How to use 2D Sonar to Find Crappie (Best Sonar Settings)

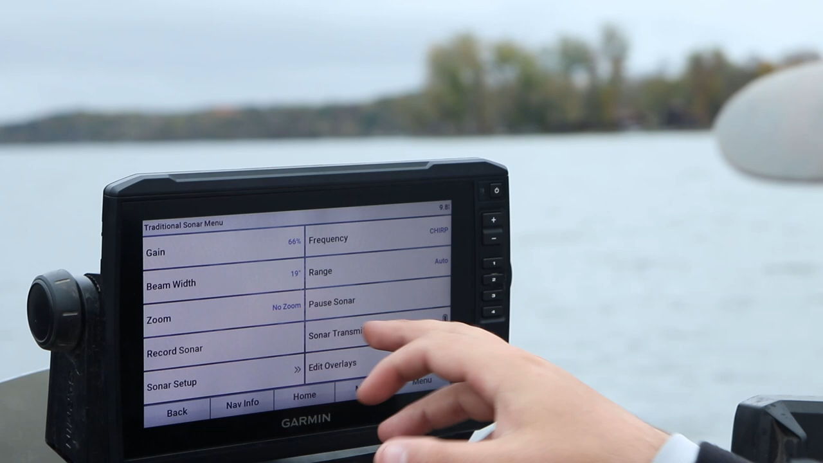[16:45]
The only things I would be changing is your gain or your sensitivity. And if you have a contrast button, I'm not sure if there's contrast here or not.
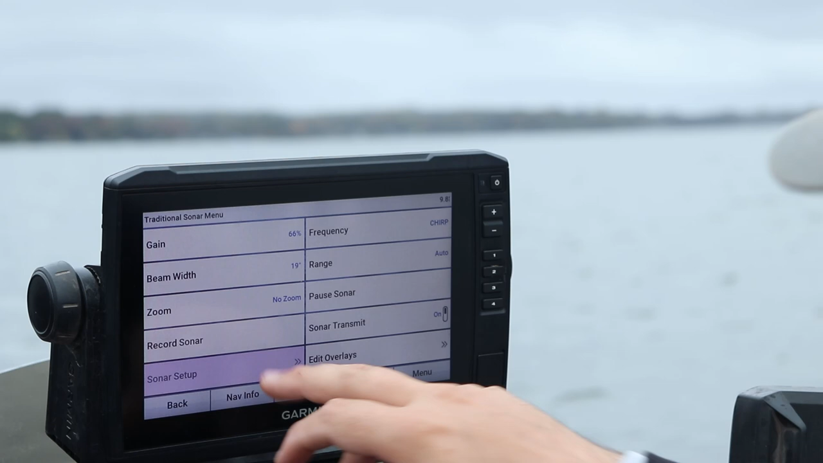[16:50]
I guess it would be my color gain and my TVG.
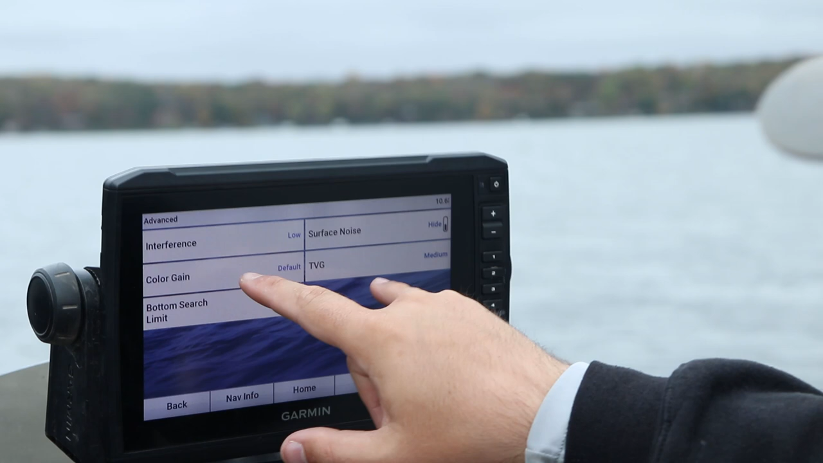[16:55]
So here's my interference.
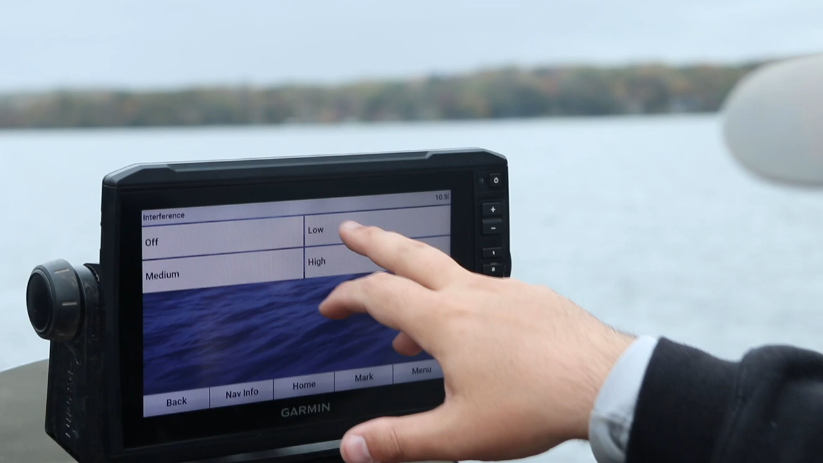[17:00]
I run low interference. Typically isn't a problem.
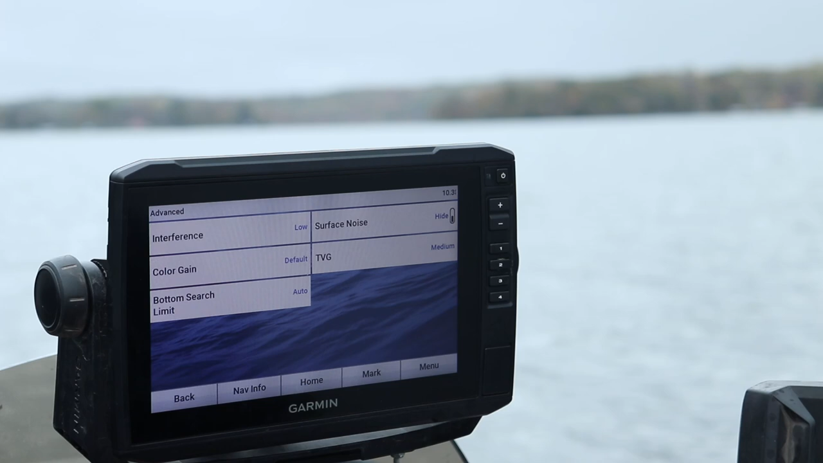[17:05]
Unless I'm fishing a river system with a lot of silt, then I might crank that up. My color gain is at default.
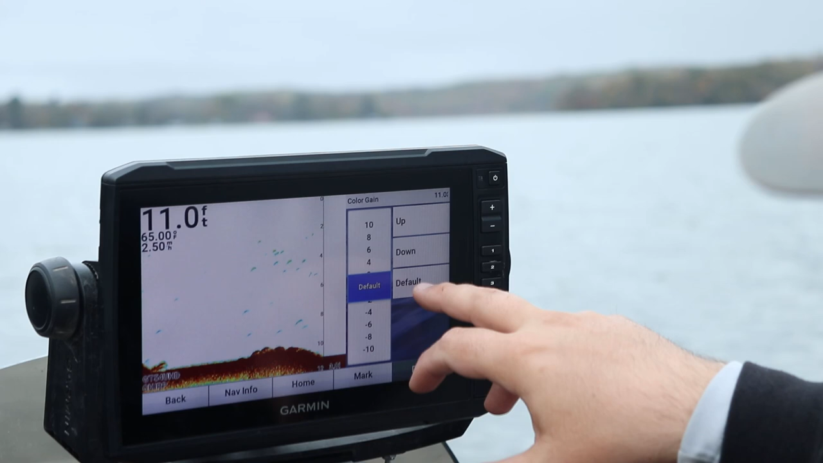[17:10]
On screen: depth 11.0 ft
Default. Now, what color gain is, if we zoom in on the bottom, notice how it starts shading everything way in. I typically run this high on my LiveScope unit.
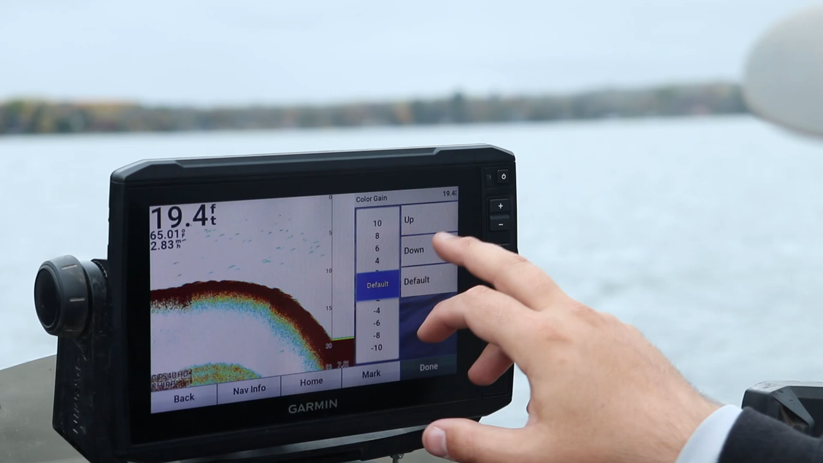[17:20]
On screen: depth 19.4 ft
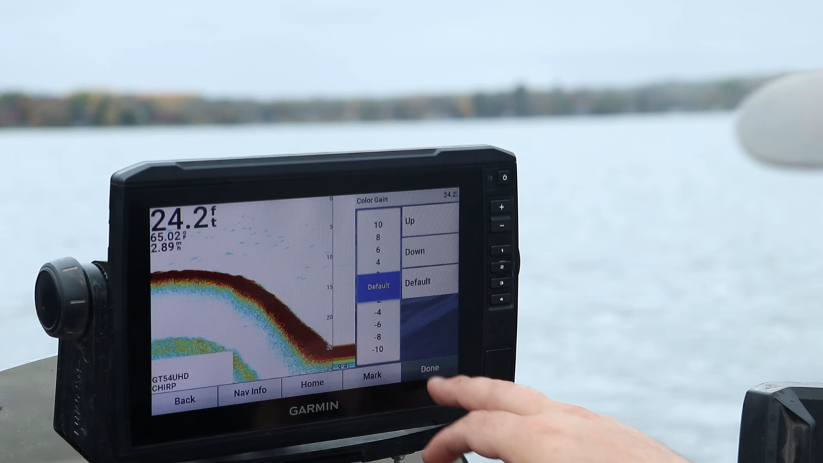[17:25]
On screen: depth 24.2 ft
But for the most part, default works the best. When you're starting to see, like, see there's either rocks or there's fish right on this break.
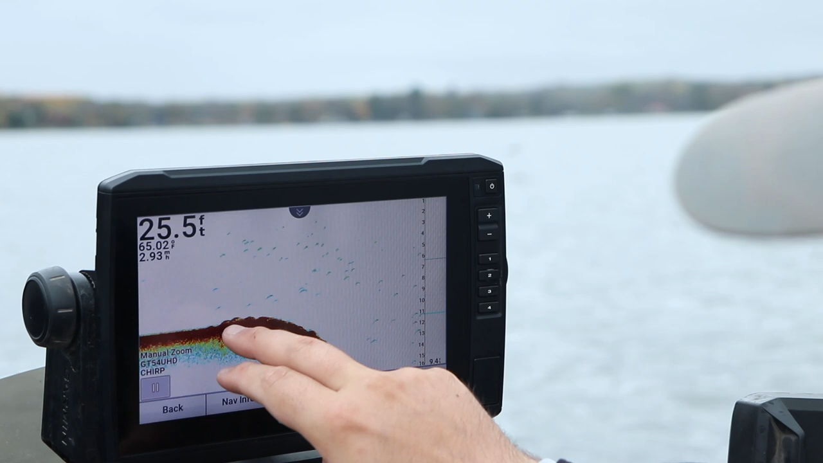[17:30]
On screen: depth 25.5 ft, water 65.02°F
Right now I got it set on medium. Typically, I know with the LiveScope guys, if you're in shallow water, you want to either set it to off or low.
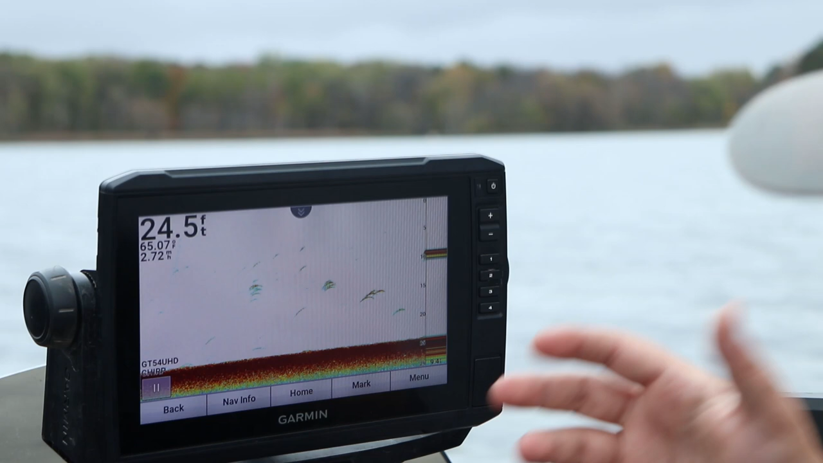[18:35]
On screen: depth 24.5 ft
Let's go back over a brush pile here, and then we'll screenshot a few things for you.
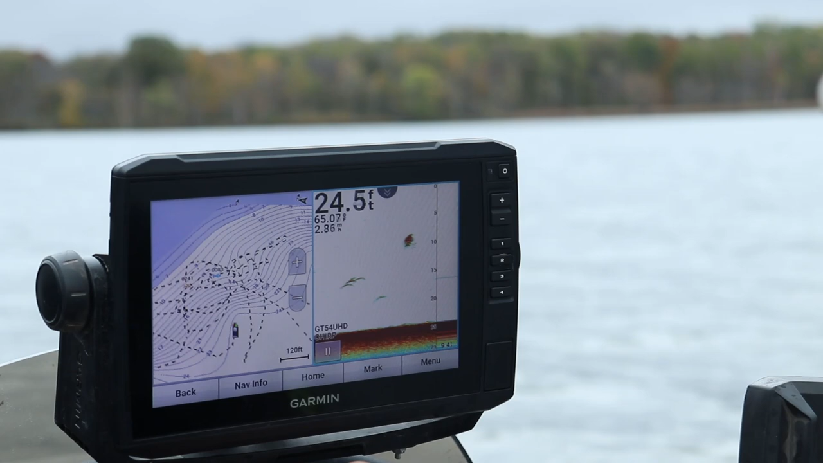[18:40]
On screen: depth 24.5 ft
And here we're coming over a little bit of a brush pile.
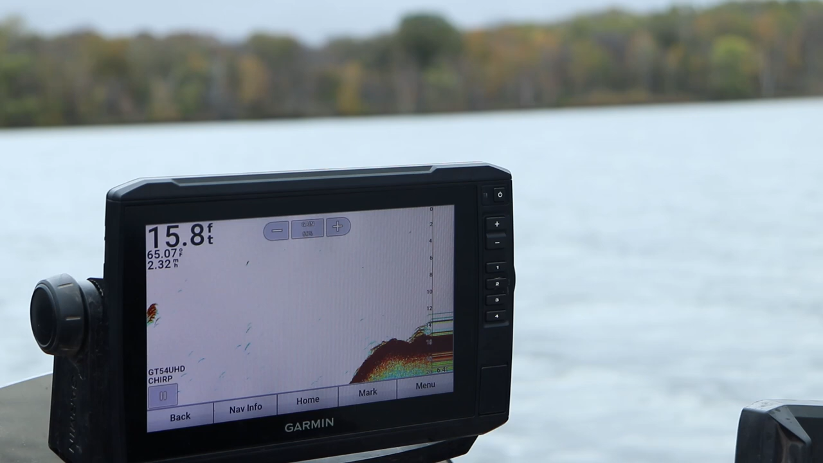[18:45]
On screen: depth 15.8 ft
It's kind of a tiny one. And there's some fish.
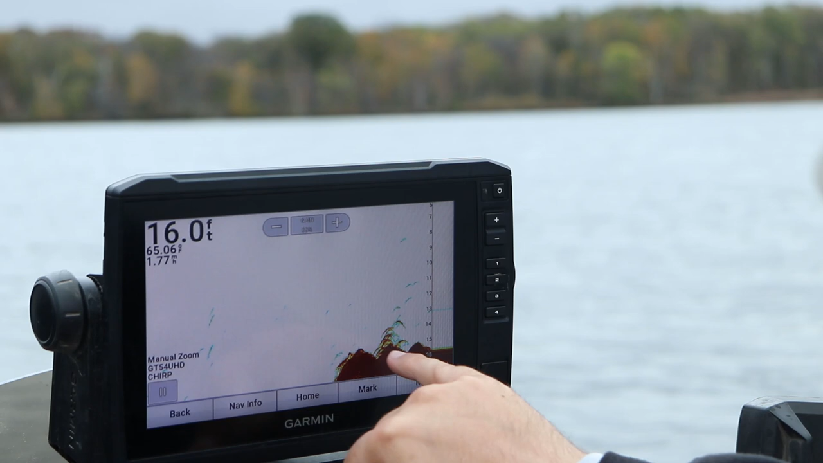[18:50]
On screen: depth 16.0 ft
Right, there's actually, that might be a couple rocks. There's some fish stacked right above it. I'll screenshot that for you. That's a good example. And there's some bait fish up there in the top right corner.